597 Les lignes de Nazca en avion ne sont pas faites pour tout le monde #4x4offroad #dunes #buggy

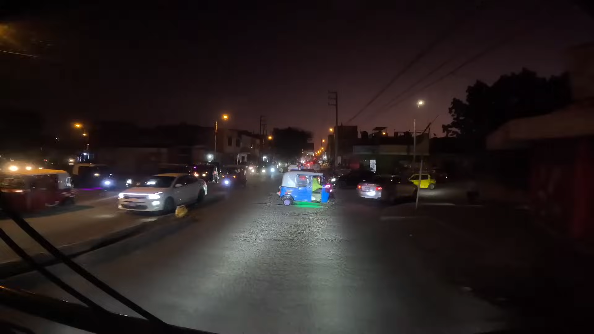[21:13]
Ah! Là, c'était chiant. Je te pousse, mon ami, je te pousse.
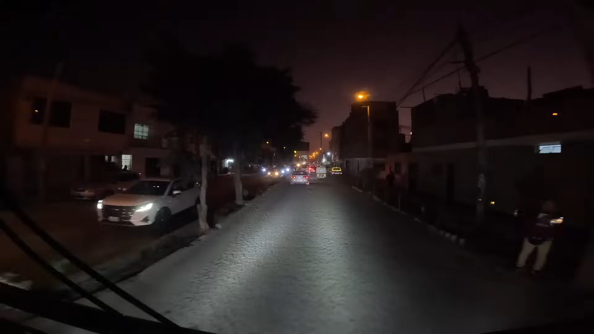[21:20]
Il a eu peur ou pas? Pas, moi oui, enfin j'ai eu peur pour lui parce que nous on n'aurait pas eu grand chose. Là les tuk-tuk, c'est la course, c'est un rassemblement, un rasso. Attends, c'est le rasso des tuk-tuk. Et où est-ce qu'on va? Tu l'as dit, on va manger de la mauvaise bouffe à l'autre bout du monde. Comme dirait Robert, le mac-truc, je vous comprends. Le mac-merde, qu'est-ce que vous allez manger comme merde à l'autre bout du monde?